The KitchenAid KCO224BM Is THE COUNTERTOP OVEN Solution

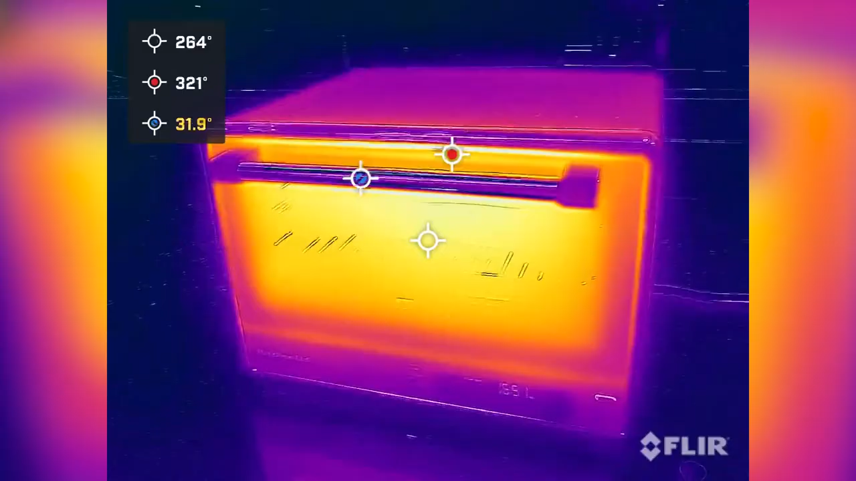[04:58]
Nobody likes a product that gets one side hot, while the other remains relatively cool. To test this out, I'm going to break out my thermal camera.
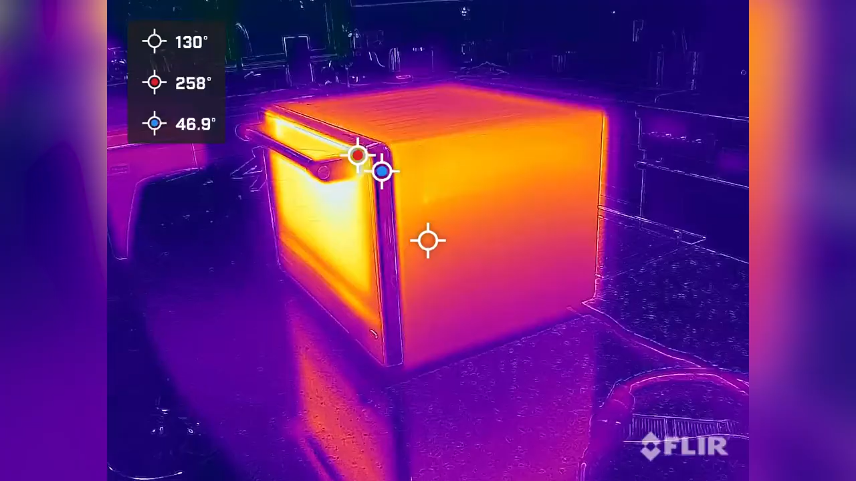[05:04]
It's extremely sensitive, able to see differences as small as 0.06 degrees Celsius.
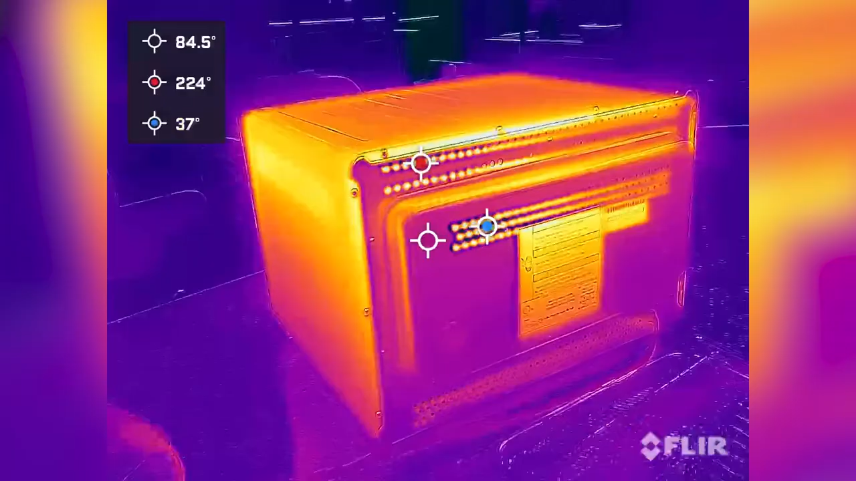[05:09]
It also gives us a good idea of where this oven vents heat as it operates.
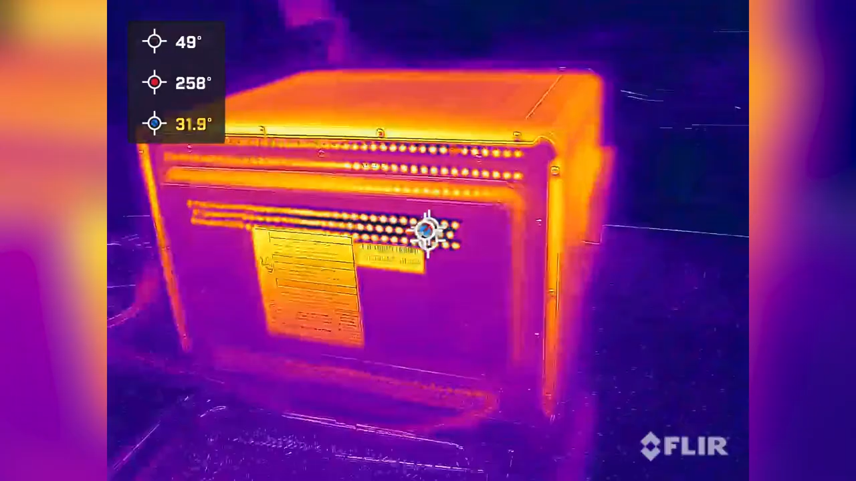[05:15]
For this simulation, we'll cook this piece of cedar, used for planking salmon, for 10 minutes.
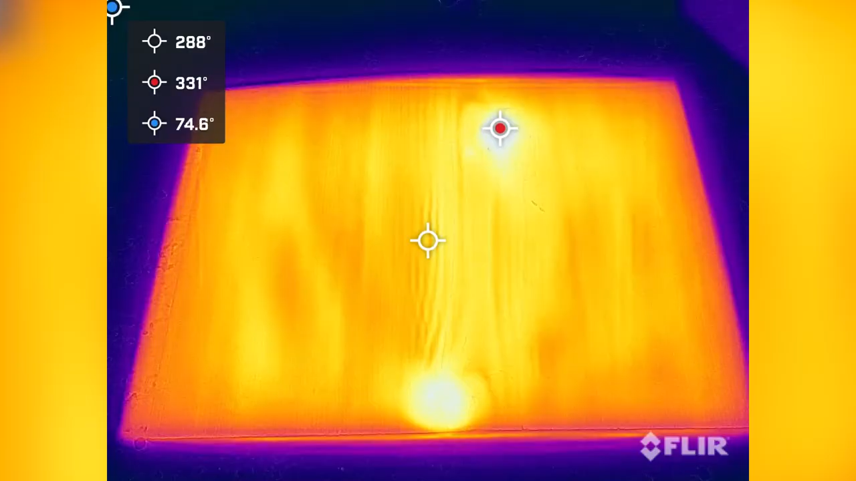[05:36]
The two bright spots here and here are actually dark knots in the wood.
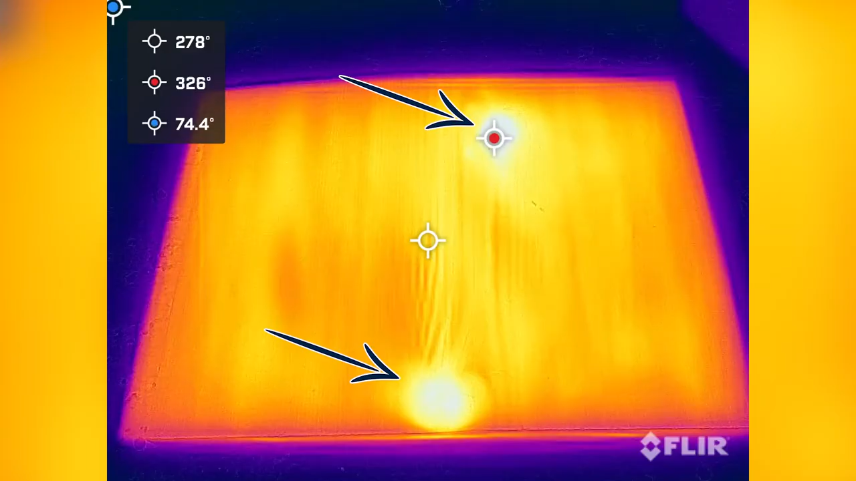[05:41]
So, it's to be expected they'd absorb a little more heat.